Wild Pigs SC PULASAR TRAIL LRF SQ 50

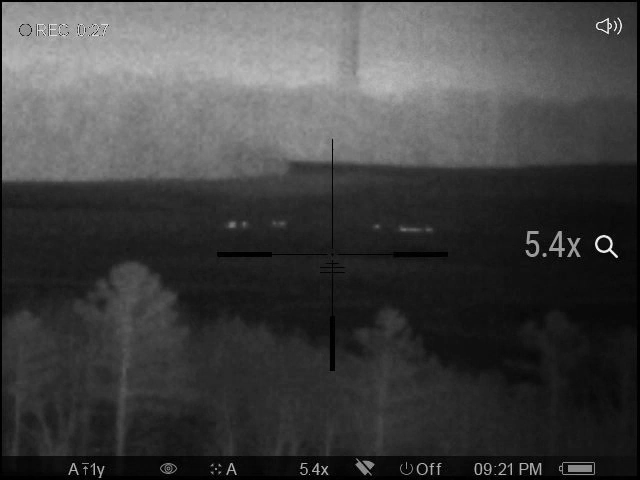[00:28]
this time on this thing here is the hour off, 8.30 or so, we got pigs, uh, pretty good group of them, that's a good ways off, but I know where they at, it's, uh, 1, 2, 3, 4, 5, 6, 7, there's probably 12, 13 pigs in it,
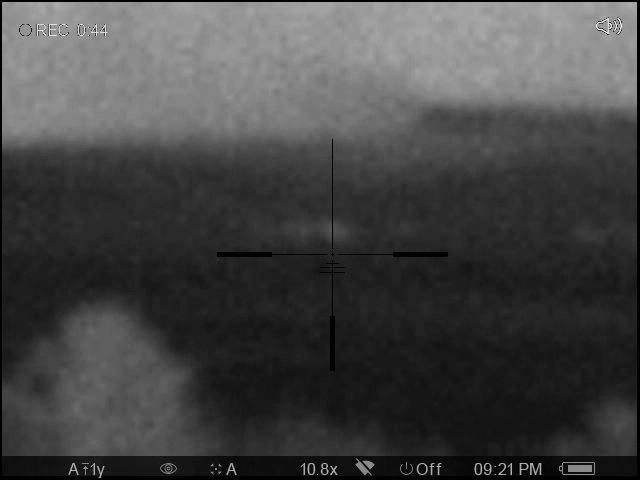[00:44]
waiting on, waiting on another man to get here,
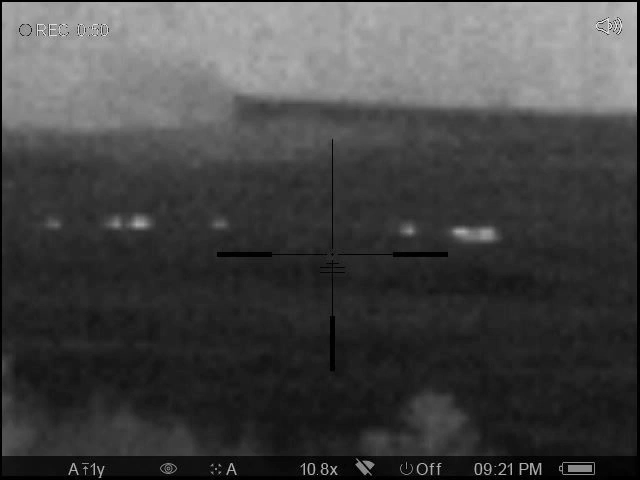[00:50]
but, might be a good night, might be a waste, but that sure is pretty, right there, we got a ways to go to get to them,
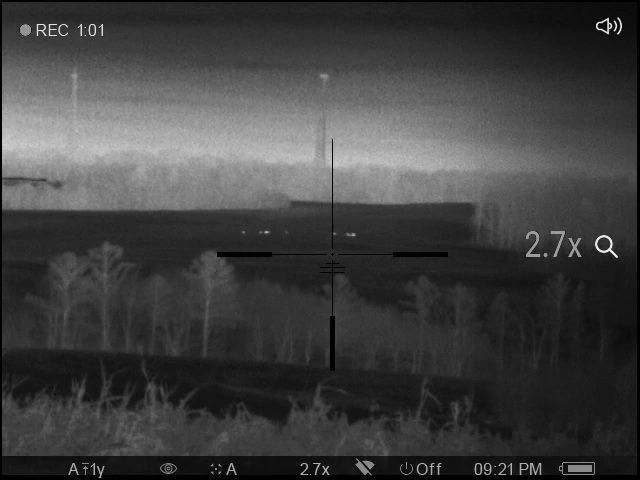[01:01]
that's for sure, but, uh, it's a pretty property, pretty property.
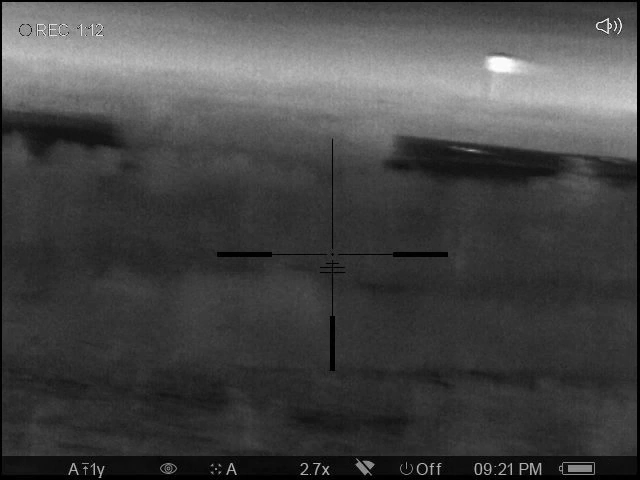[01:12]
And it's nasty, the old pigs like it,
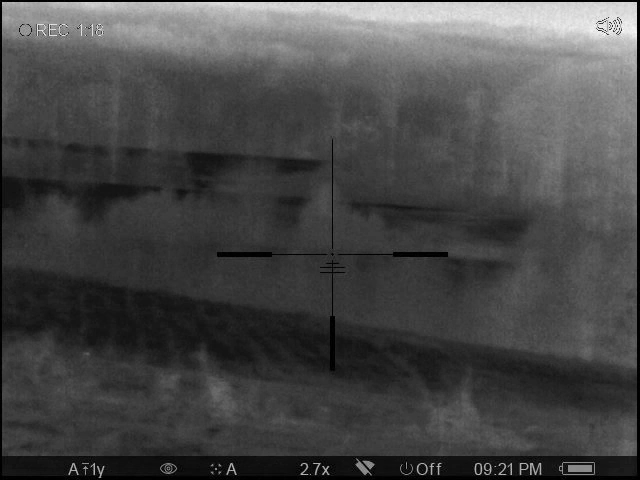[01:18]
a lot of ditches, a lot of fingers, creek runs all the way through, slap through the middle of the property,
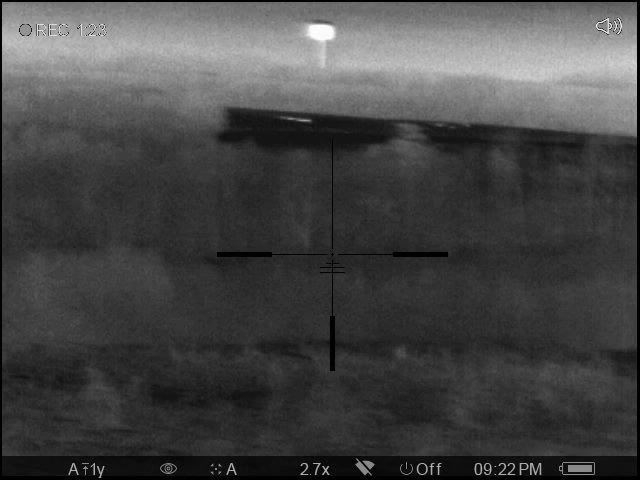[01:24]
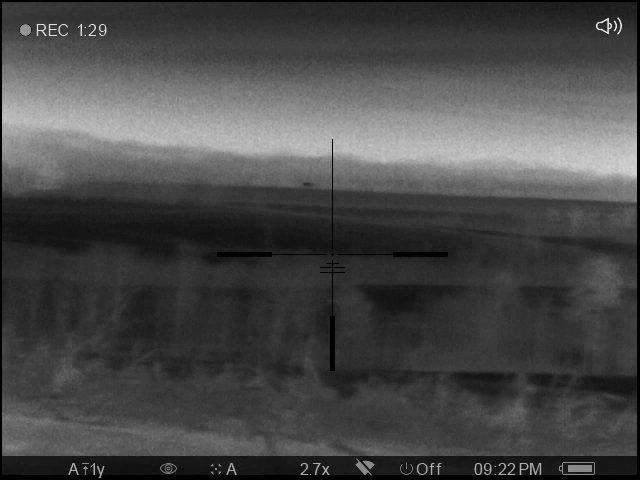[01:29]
a bunch of rolling hills, it's nasty, and they like it, they like it,
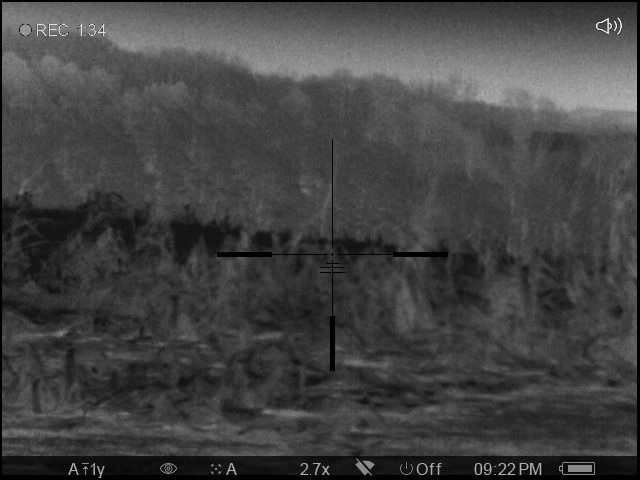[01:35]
I'ma cut it out, and I wish me luck here, we got a ways to go, but that sure is pretty.